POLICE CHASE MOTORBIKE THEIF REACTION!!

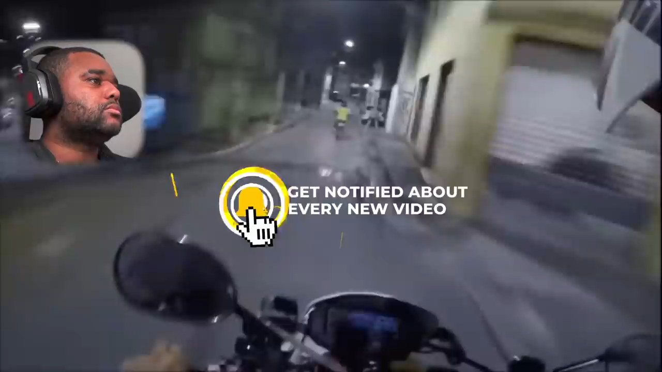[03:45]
well you know what the guy's holding it up on the bike man jesus man's got sirens like that going off behind him the pressure's not getting to him listen we're getting a nice tour of brazil right now i've never seen brazil like this before man ain't even left the country out here i ain't gonna lie to you
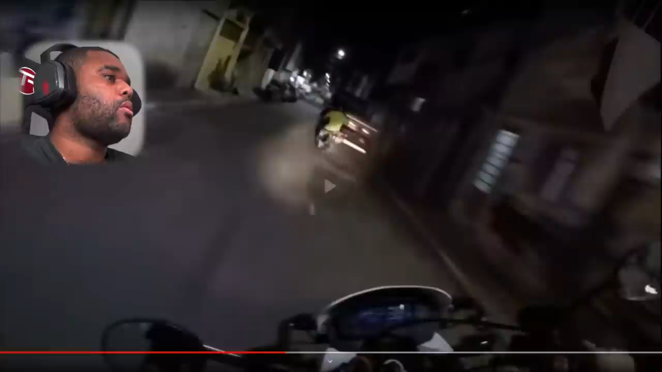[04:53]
fucking hell man wow man bro these man are in the sticks fab this thing motherfuckers think you live in the hood bro this is the hood